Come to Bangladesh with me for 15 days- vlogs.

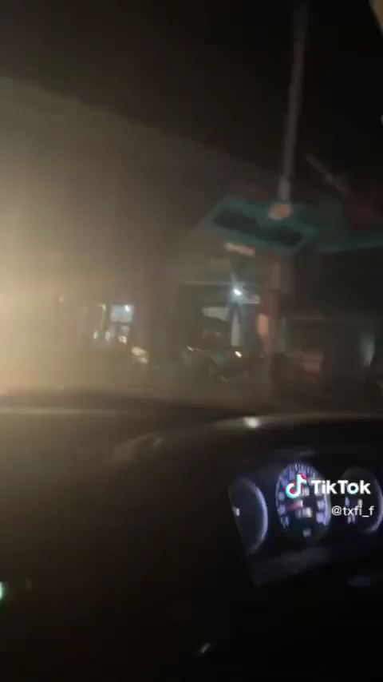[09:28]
And then, oh, imagine this whole strip here.
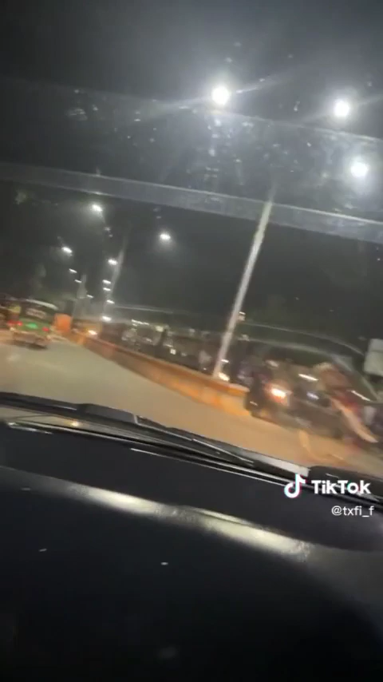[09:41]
Bro, wallahi, the roundabouts here. Guarantee a crash, but them man don't crash.
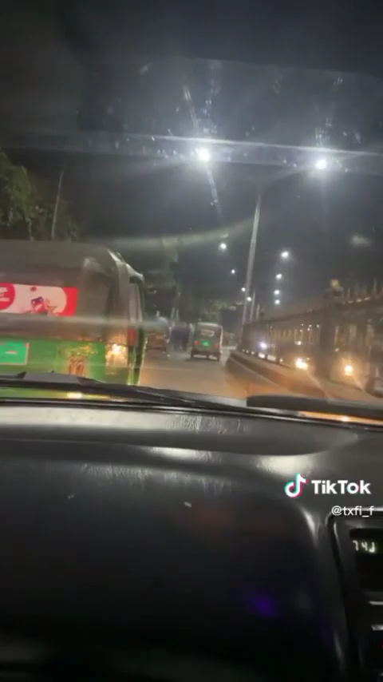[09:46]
We almost crashed as well. Then, this strip, bro, this strip is at.
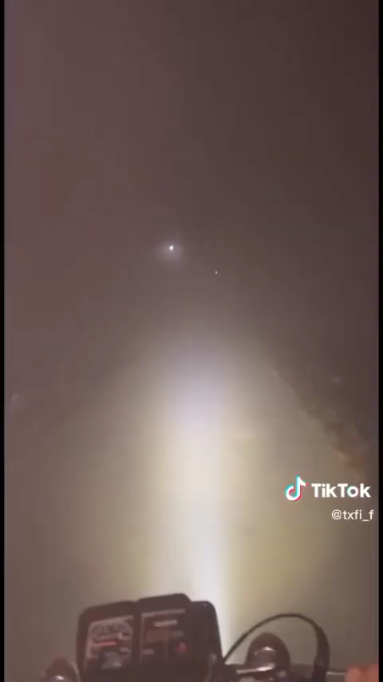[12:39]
And then, we went on a motorcycle ride. Bare foggy. Oh, bare foggy and that. I can't even lie.
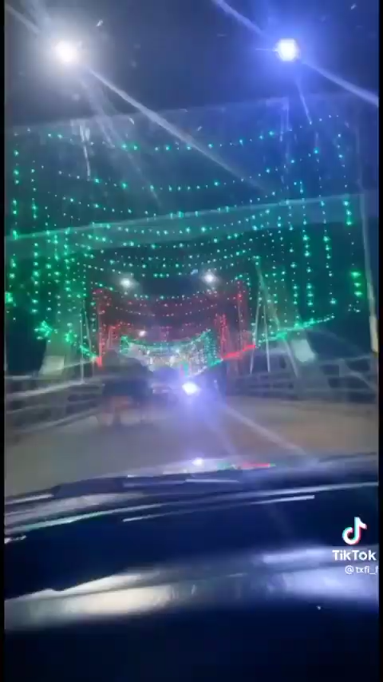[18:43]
He recently just got a baby. So, like, it was mad. And then we went to go get food. Look how nice the lights look.